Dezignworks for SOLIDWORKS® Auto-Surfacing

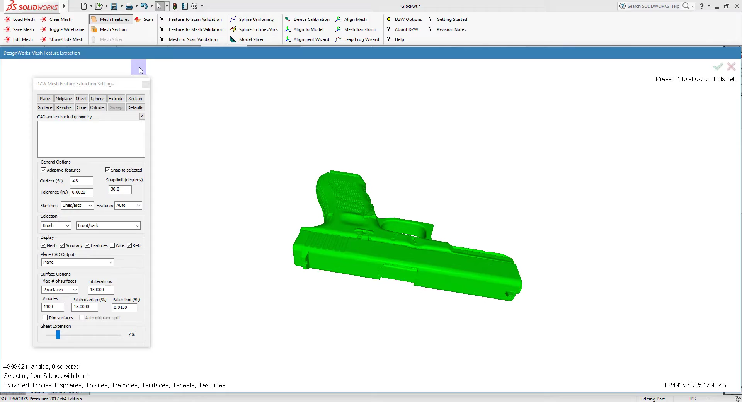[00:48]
So we loaded this through DesignWorks, and we're going to go up and use our Mesh Features tool. What we want to do is split this into two pieces.
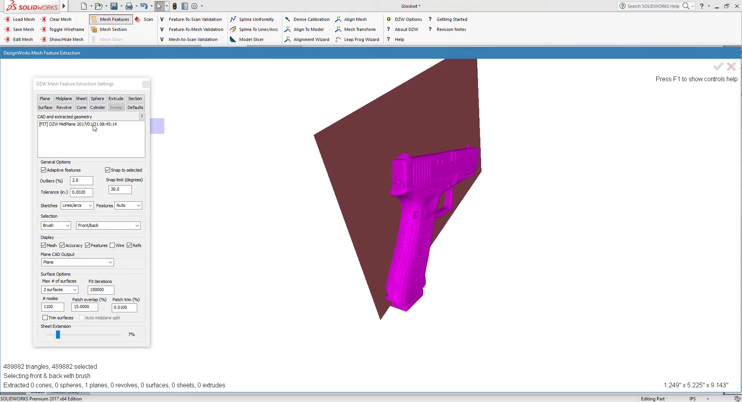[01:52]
But in this application, I want to paint the whole thing. And I'm going to split it by the midplane. And I want two surfaces. So you can see it's very self-explanatory and easy to use. And we're going to tell it to go create the surface. So what it's doing now, for people who have never done this before, it's like taking Saran Wrap. We maximize the surface creation.
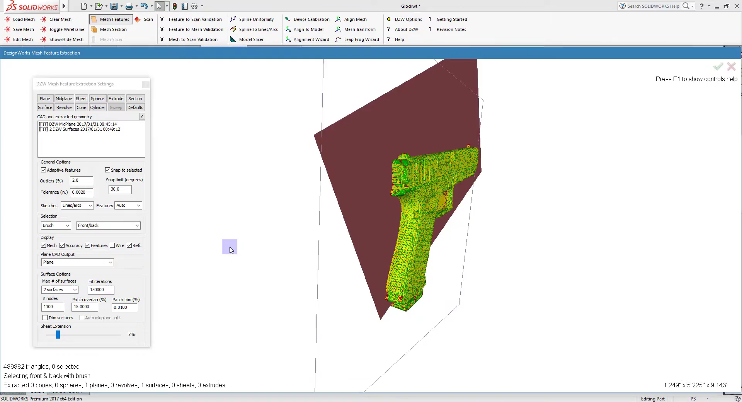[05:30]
And you're going to be amazed at the accuracy that we're holding. So it's done. So we can come over here and we'll turn off the mesh there and the references.
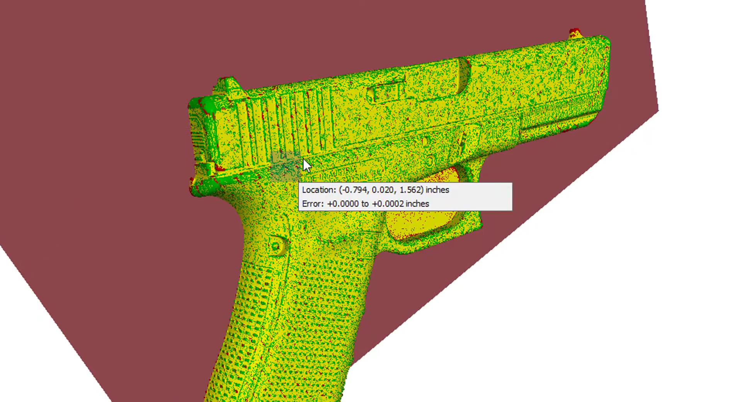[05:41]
This little mouse over lets you see the accuracy. We're holding tens.
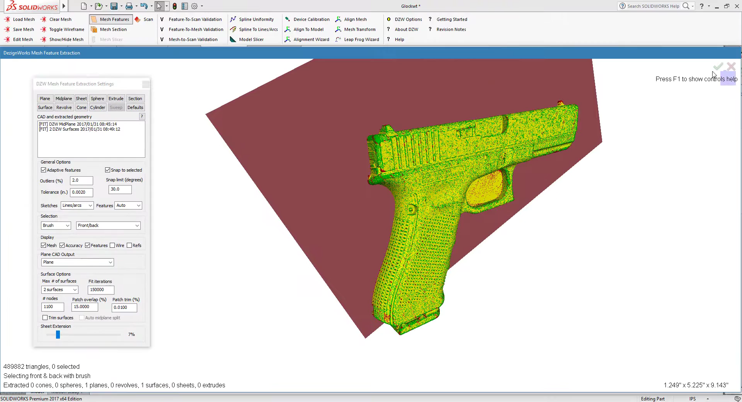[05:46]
So that's the mesh to mesh.
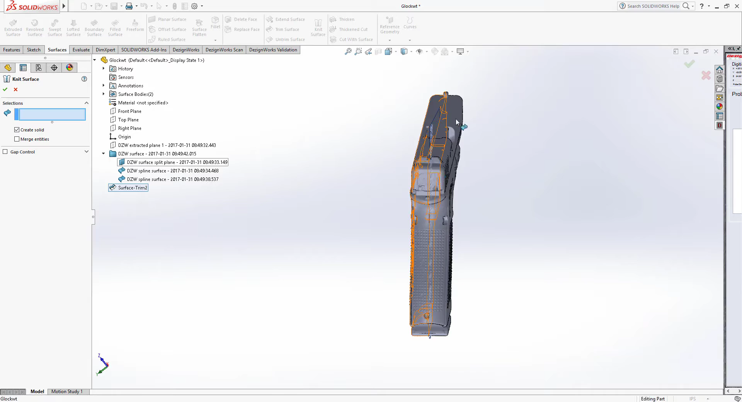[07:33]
We're going to do a knit surface and we're going to create a solid out of it and we're going to pick this half and this half here.